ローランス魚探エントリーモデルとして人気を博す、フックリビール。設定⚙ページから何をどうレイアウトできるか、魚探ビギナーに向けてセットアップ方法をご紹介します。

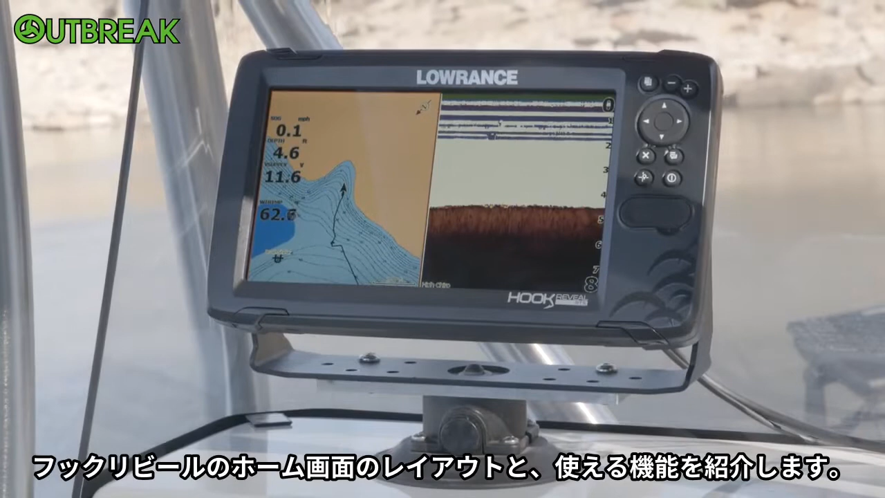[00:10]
On screen: speed 0.1 mph
Today we're out here on the water and we're going to talk a little bit about the hook reveal, homepage layouts, and the features you use on it.
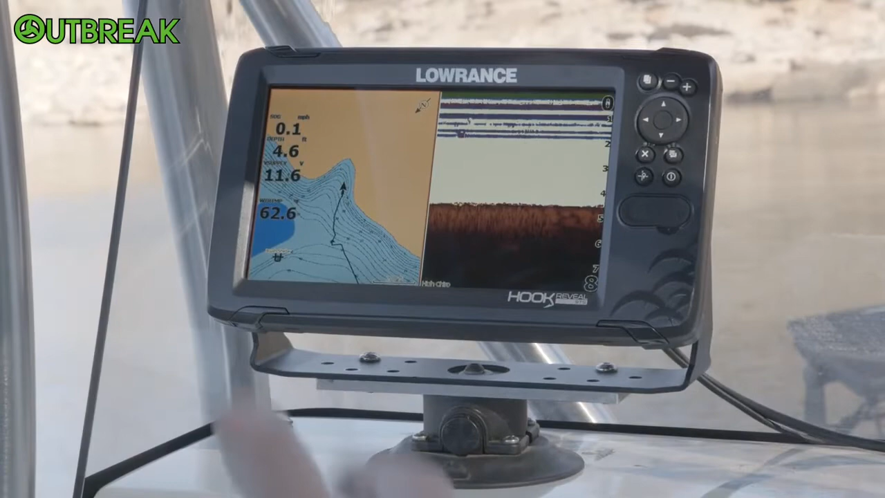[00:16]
On screen: speed 0.1 mph
So let's go ahead and kick right into this. So right now we're looking at a chart and a sonar screen.
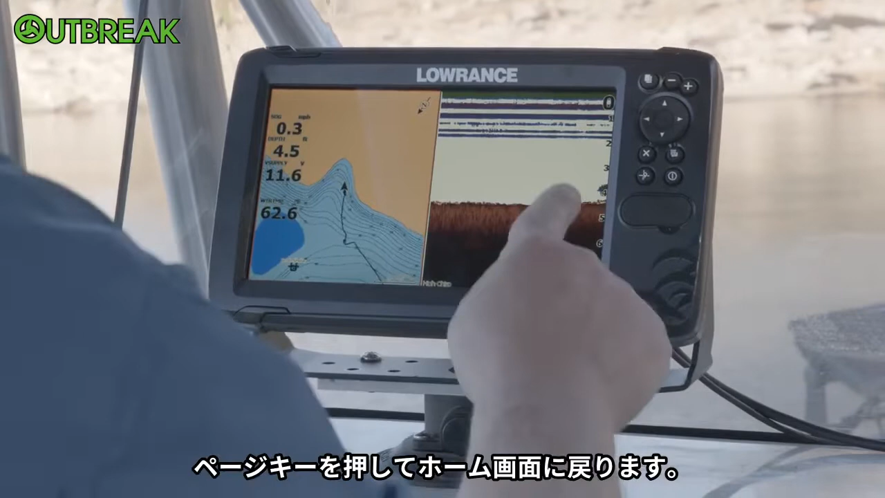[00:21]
To get to our homepage, we hit the Pages key. Now these show up just a lot like app icons do on your cell phone. You use your directional pad to move around and then you can go up to the top for your settings,